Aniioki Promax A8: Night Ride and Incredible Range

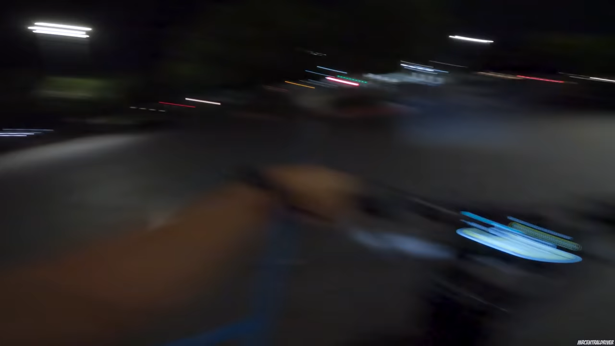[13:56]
and let's get out of here and then when i get onto the trail i'll show you guys but oh man i can already tell we did not well actually
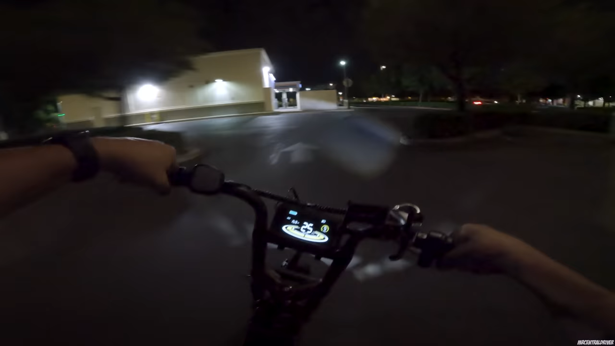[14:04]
we i meant i did not tighten this headlight good enough holy moly it looks like i'm flashing everybody it looks like a strobe effect i was noticing that when i was coming to work obviously i didn't have the light on but i noticed that it was uh bouncing all over the place and that's exactly what it is it's not the light coming on and off it's just shaking so bad
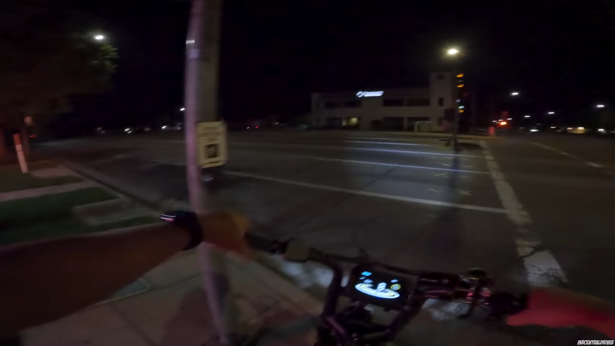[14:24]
oh man well that's something we're gonna have to deal with um i need to start bringing a light with me for trips i normally fill up my backpack right now i probably have an extra 10 pounds in my backpack because i got some drinks we got like free items sometimes at the store on fridays and whatnot so i got a lot of uh stuff in the back
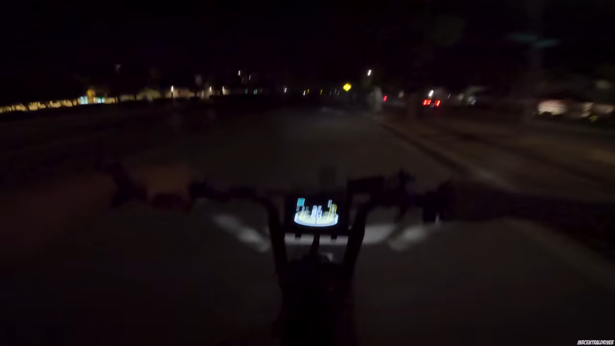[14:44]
anyways i'm gonna start bringing a light with me so then i can put one on here so electric xp they have a nice it's called like a beacon headlight they send it to me for free we're gonna be reviewing that when i do the xp expedition which is like a cargo bike and i think i'm gonna start bringing that one with me in my backpack it's nice and small and it should look very good on uh
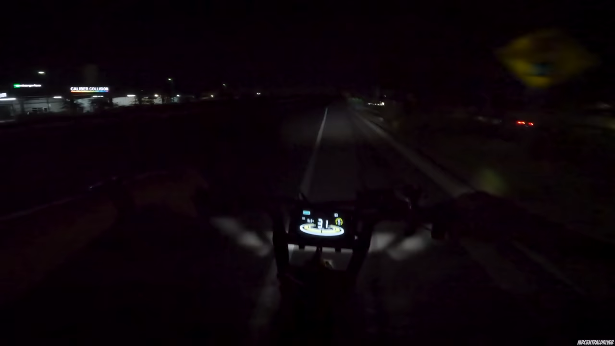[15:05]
rides like this where we just strap it on to any of the bikes and just kind of get a uh a good light output just to go home but we you know we still get an idea of how
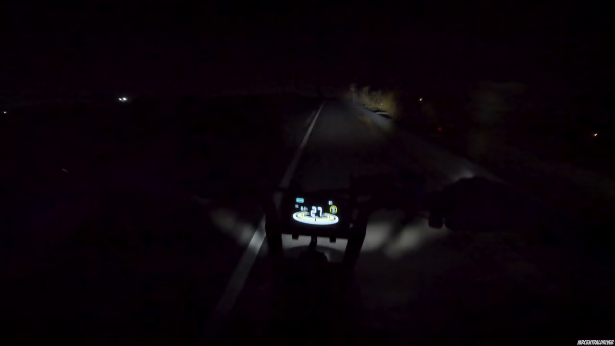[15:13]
these lights look but wait until i get on the trail real quick i'll pull over we'll show you the brake light as well so one
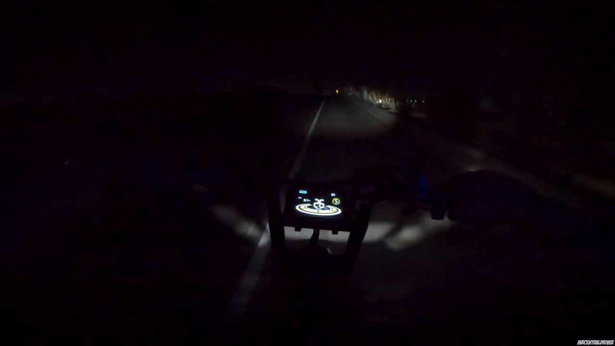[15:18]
second all right ladies and gentlemen here we go
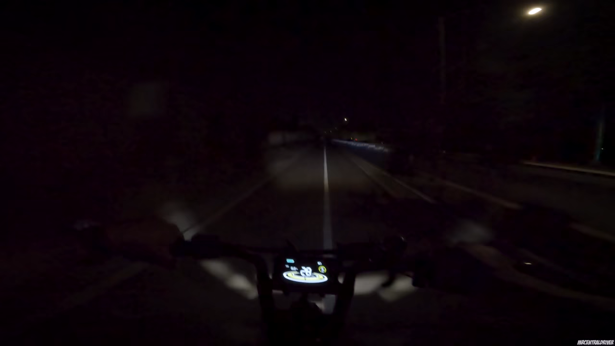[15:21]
hey i can pull up over here because the street post light is out it's supposed to be lit up if you guys can even see that anyway okay so make sure uh no one's sleeping over here because sometimes people sleep on this trail and then sometimes i've actually been caught up with people walking on this trail as well but uh let me get this light a little straight oh my god that's so finicky right there so
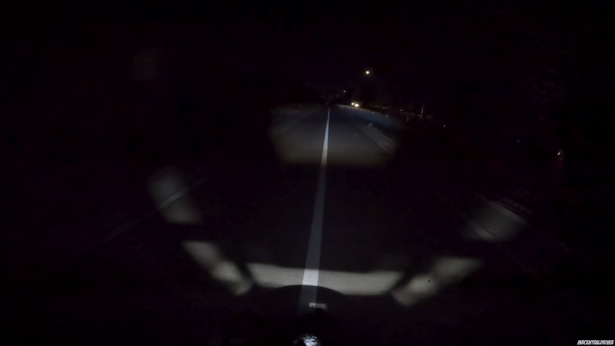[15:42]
oh all right i bent it down a decent amount that looks pretty damn fantastic let me show you with the headlight off you don't have oh do you okay you don't have to hold the button but there is a delay when you turn the headlight on so check that out so i'm gonna turn the headlight off one two three my hand boom it turns off so one two three there it goes so it's like a second delay for the headlight to turn on and off when you're uh trying to get it on so just something to keep in mind if you're like oh my god i need the headlight i can't see it's like last second it might take one second for the turn on so anyways brake
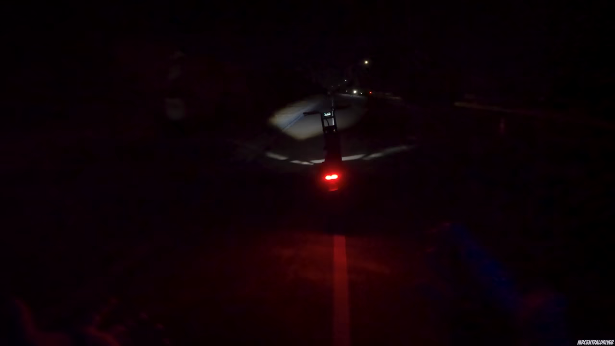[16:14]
light honestly pretty good not too bad it's not the not the worst but not the best but definitely better than most of the e-bikes that we have been reviewing especially when you get down like this and let's see how it works with the
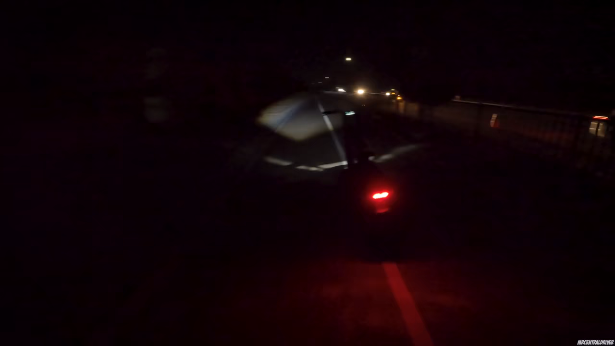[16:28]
brake lever and see how bright it is so here it is without yeah i can definitely see the reflection on the ground it actually
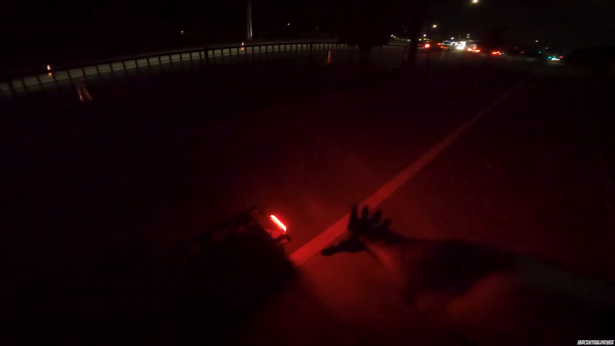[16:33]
looks pretty good and when you hit the brakes oh that's fantastic that's not a bad light
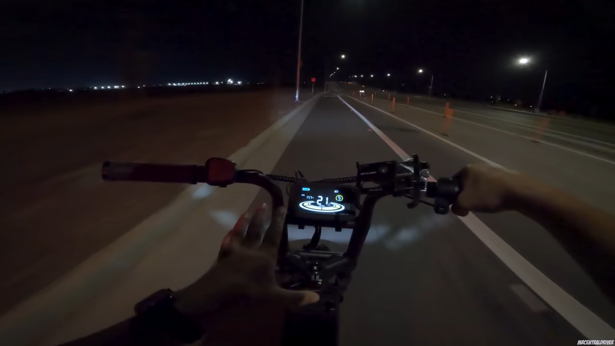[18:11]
it on the trip yet but we're still hitting 31 miles per hour i don't know what we're going to do this hill we're going to find out right now but i still i have it says almost 18 miles on this bike and i still have not went down one battery bar but realistically that's probably about i would say 14 to 15 miles of range right now because my review showed that it was different i think i mentioned that earlier in the video but just want to go back
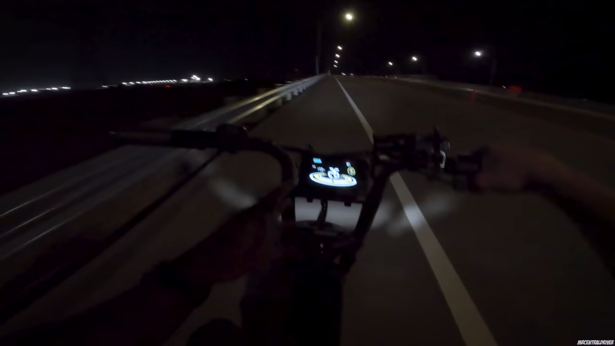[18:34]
over it and make sure you guys know that if i tell you at the end of this video we end up with 25 miles of range i'm real roughly going to say it's going to be like 22 so just keep that in mind but coming up that was like what 24 25 miles per hour not bad not bad at all coming downhill baby 34 35 oh wait i don't have my phone up here i just thought about that hold on i gotta put my phone up here because i forgot this gps is not right so that means when i was hitting 31 miles an hour i was hitting probably like
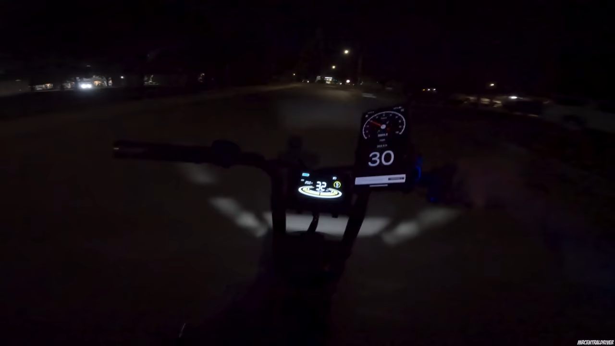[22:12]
perfect and no battery bars dropped yet at 20 miles exactly so we're doing pretty good but yeah um i would highly highly highly recommend this if you're you don't care about speed and you're not trying to go super fast you don't need like power for like hills and whatnot if you're just on flat road